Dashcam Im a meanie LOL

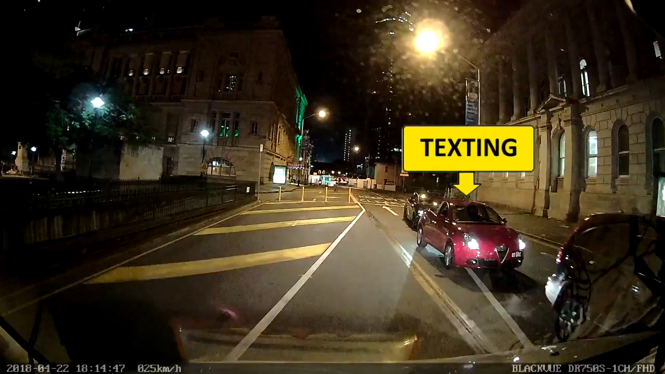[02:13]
you're in the wrong lane get off your phone you're unbelievable she's
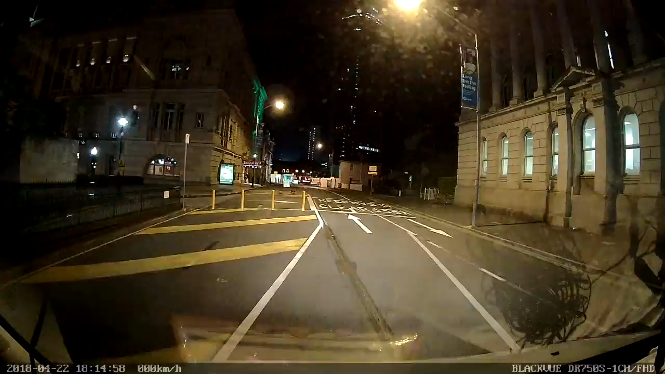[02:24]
in our lane and she's playing
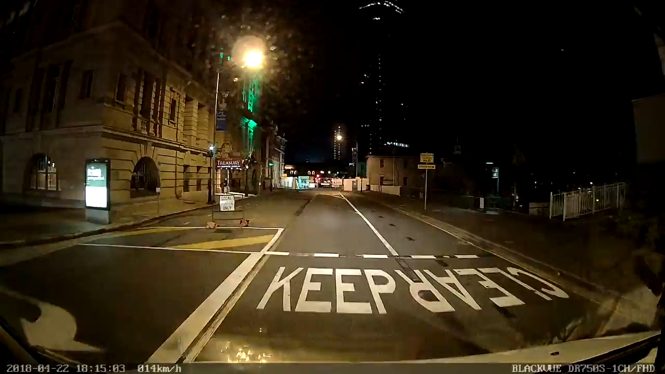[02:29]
with her phone texting I just I want to turn around pull up an extra and slap around the face is just stupid
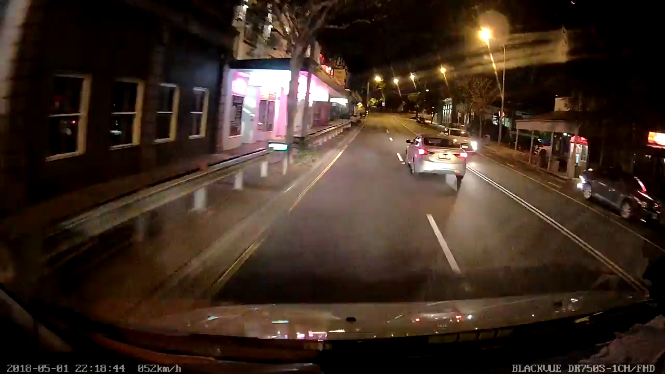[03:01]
wrong side the other are you stupid thing